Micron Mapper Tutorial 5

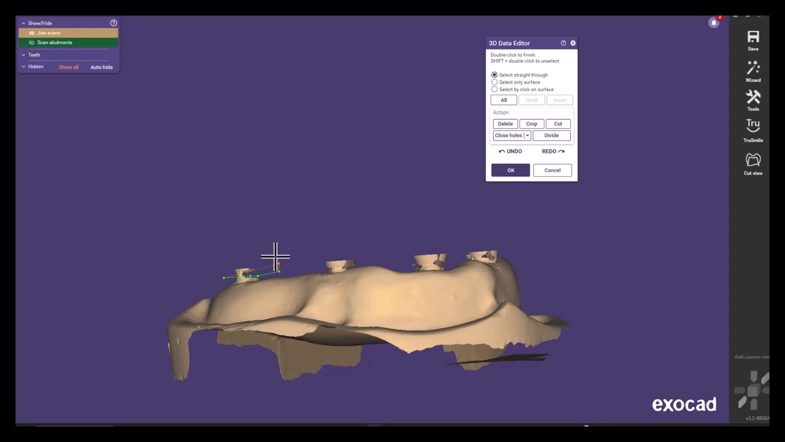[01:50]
I recommend cutting all of the floating parts away as they may cause some issues afterwards in merging stage.